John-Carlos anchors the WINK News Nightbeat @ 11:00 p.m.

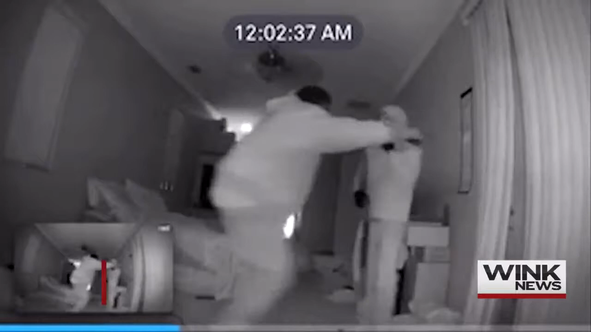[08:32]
Somebody in that room, look at the bus. Somebody, look at the bus. Three people broke into a home in Riverview in Hillsborough County. They exchanged gunfire with the people who lived there who are suspected drug dealers themselves.
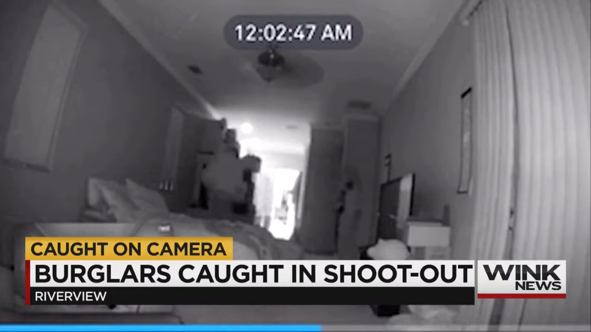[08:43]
Surveillance video captured the whole incident. And as you see there, no one got hurt. Deputies later found 1,200 grams of marijuana, several guns, and cash.